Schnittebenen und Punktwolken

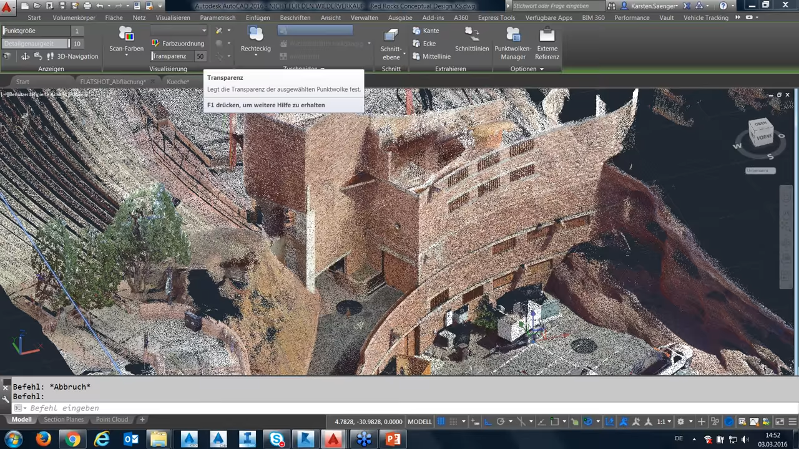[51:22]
Das habe ich natürlich genau da, wo ich gedruckt habe, auf dieser Ebene meinen Fangpunkt gesetzt. Ich mache die Punktwolke etwa mal etwas transparenter, dann sieht man meine Linien besser. Gut. Nehmen wir mal den nächstliegend zur Kante Punkt, Wenn ich mir zum Beispiel diese Kante aus der Punktwolke abdigitalisieren möchte, dann habe ich verschiedene Möglichkeiten. Ich nehme, wie gesagt, ich fange mir den Punkt nächstliegend zur Kante
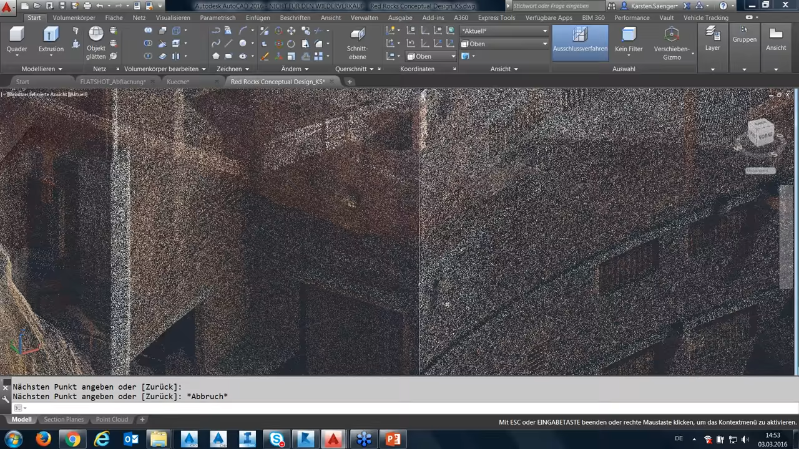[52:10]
eine zweite Möglichkeit, die ich erwähnen möchte und das wäre das Extrahieren von Kanten zum Beispiel. Ich kann Kanten extrahieren, Ecken oder einer Mittellinie. Eine Kante kann ich auch extrahieren, indem ich hier drücke und dann werde ich gefragt nach der ersten Ebene,
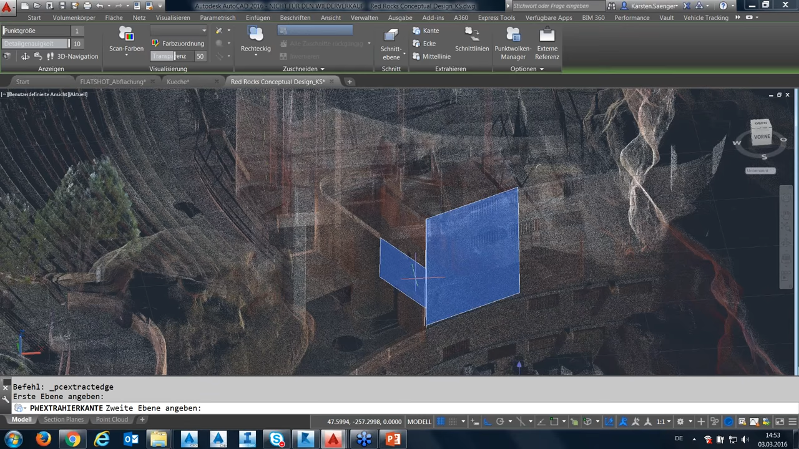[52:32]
das wäre in diesem Fall diese und dann werde ich gefragt nach der zweiten Ebene, hier habe ich verschiedene Ebenen zur Auswahl, ich nehme da mal diese hier und dann habe ich eine
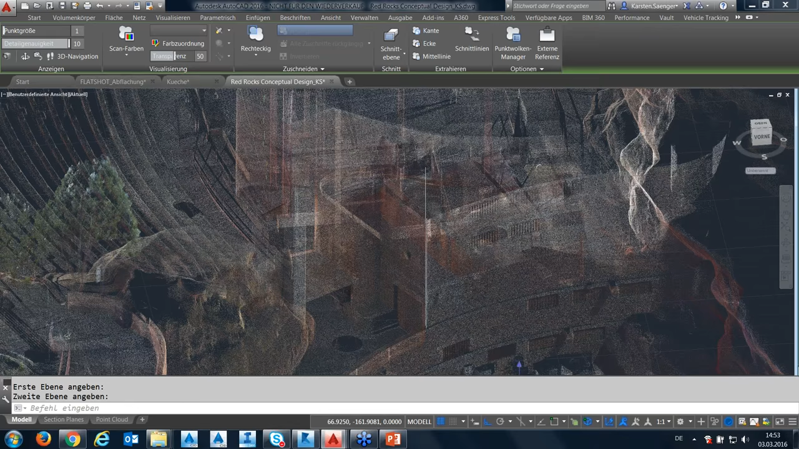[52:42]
Linie, man sieht die Ergebnisse sind nicht 100% übereinstimmend, das liegt aber an der Definition der Kante, das ist meine zweite Möglichkeit,
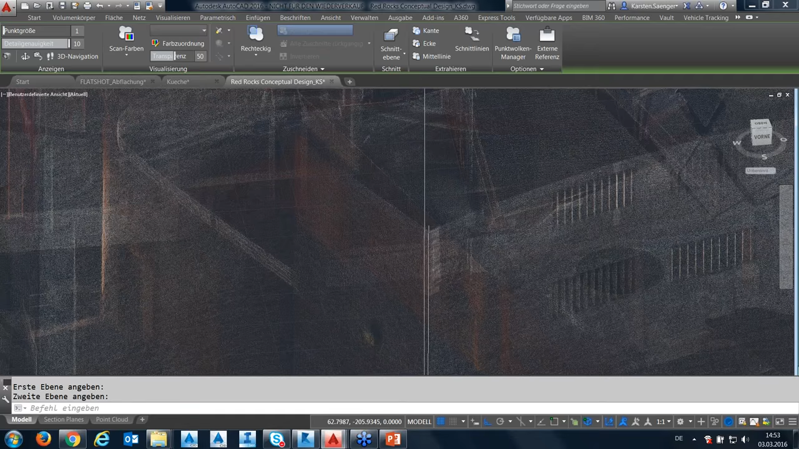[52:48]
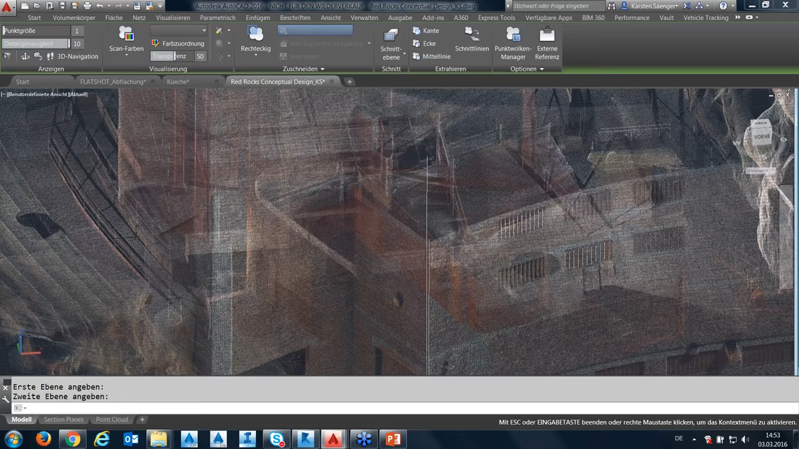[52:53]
eine Geometrie aus der Punktwolke heraus zu editieren. Da muss man dann schauen, welches für die entsprechende Punktwolke
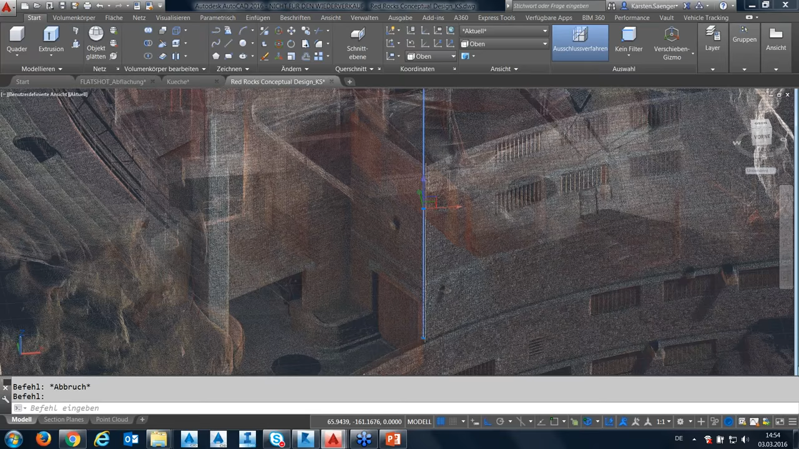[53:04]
für einen am besten funktioniert. Wenn ich zum Beispiel eine Ecke einer Punktwolke auswähle, dann habe ich die Möglichkeit,
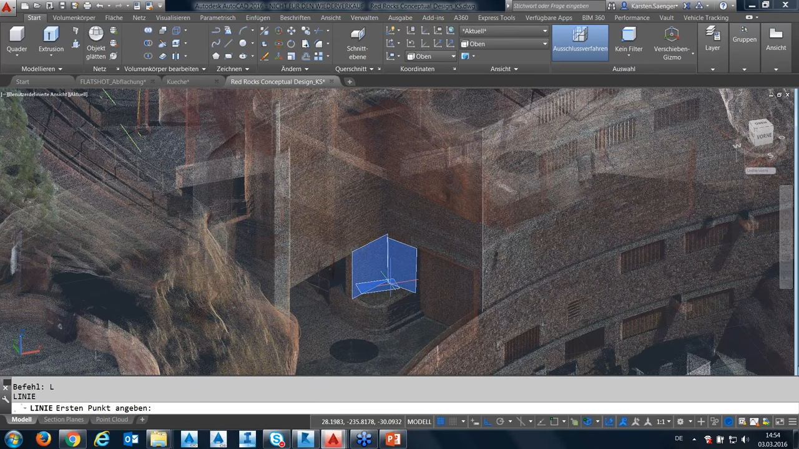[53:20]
dann habe ich die Möglichkeit, mir quasi den Schnittpunkt Dreier-Ebenen zu editieren, das wäre dann hier unten in der Ecke und wieder über den Otto-Modus nach oben zu gehen,
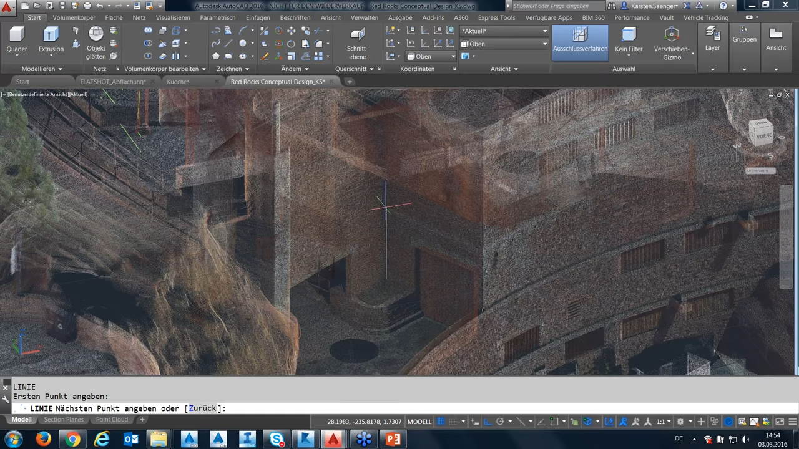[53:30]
so wie ich es gerne hätte und dann wäre meine Punktwolke genau diese oder meine Linie genau entlang der Kante dieser Punktwolke. Eine schöne Funktion, die ich jetzt noch zum Schluss zeigen möchte, ist die
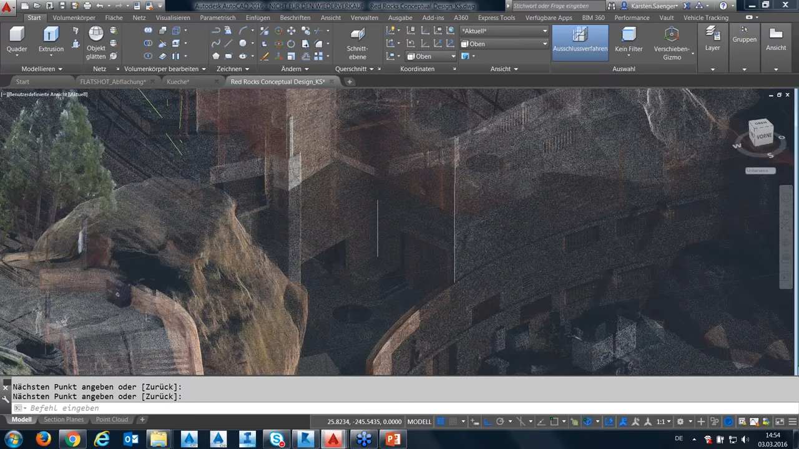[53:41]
Funktion nächstliegend zur Mittellinie des Zylinders einer Punktwolke. Das ist eine ganz lustige Funktion, der Rechner erkennt im Grunde genommen,
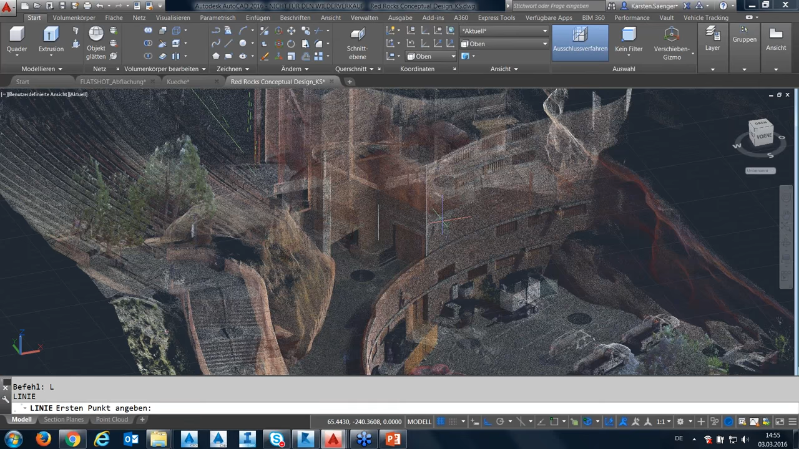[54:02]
dass es sich hier um eine gebogene Linie handelt und diese Linie wird dann extrapoliert zu einem Zylinder und ich habe jetzt hier im Grunde genommen die
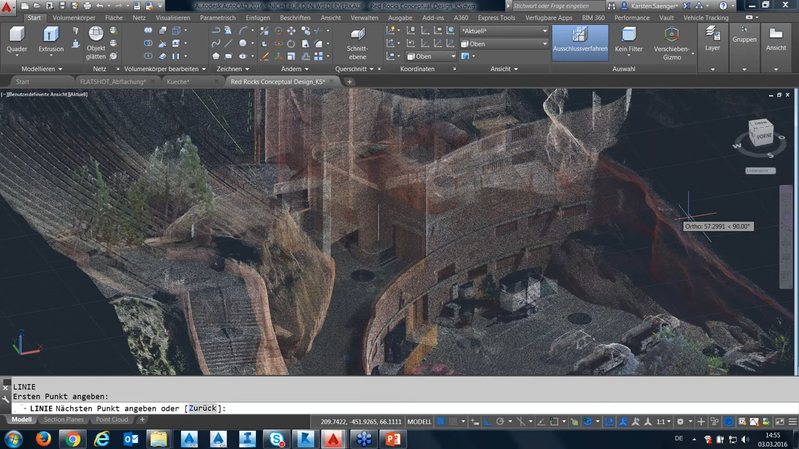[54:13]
Mittellinie oder den Mittelpunkt des Zylinders gesetzt, gehe jetzt hier mit dem Otto-Modus nach unten und kann dann mit der 3D-Funktion Rotation zum Beispiel diese Kante hier, die ich vorher erstellt habe, Achse definieren oder Objekt um diese
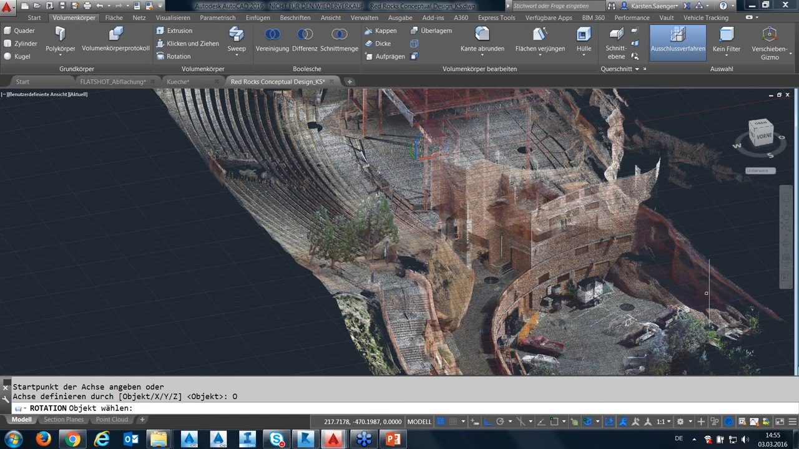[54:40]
Achse hier rotieren lassen und dann habe ich die Möglichkeit quasi entlang dieses Radius mir diese Hauswand sehr stark genährt nach zu zeichnen ich gehe mal
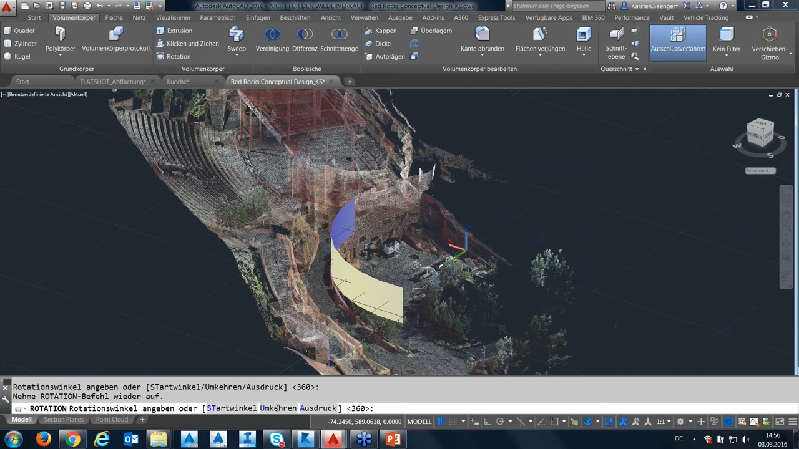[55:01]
mit dem Drehwinkel auf die andere Seite dann haben wir hier die Oberfläche
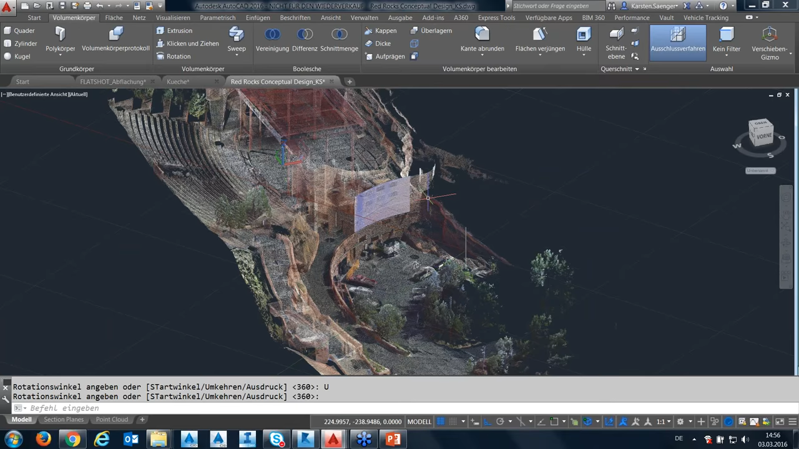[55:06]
und dann sehen wir da mal näher hinein
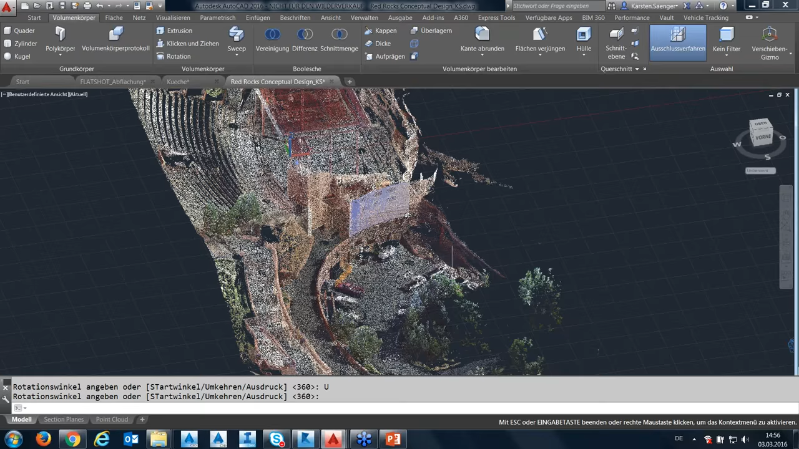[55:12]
und wir sehen dass wir hier jetzt im Grunde genommen ein schönes Objekt oder ein
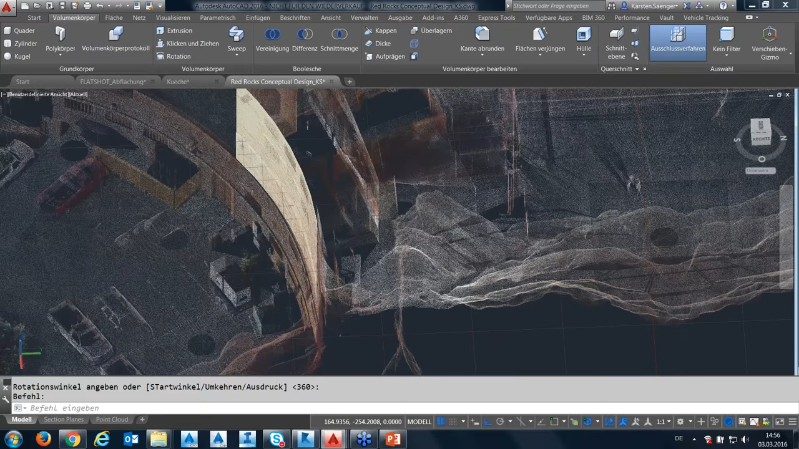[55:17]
Flächennetz erstellt haben was sich quasi an dieser Hauswand sehr stark annähert so das soll es für heute gewesen sein von den
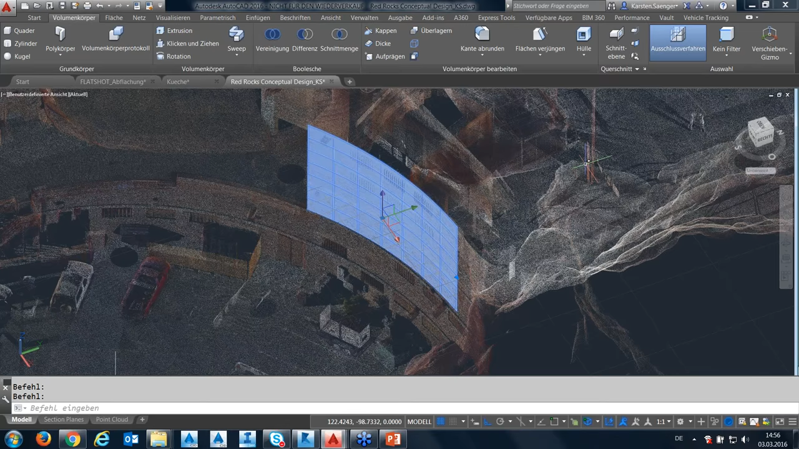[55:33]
Punktwolken und den Schnittobjekten ich werde jetzt wieder an meinem Kollegen Bernd die Steuerung zurück übergeben und hoffe sie haben etwas gelernt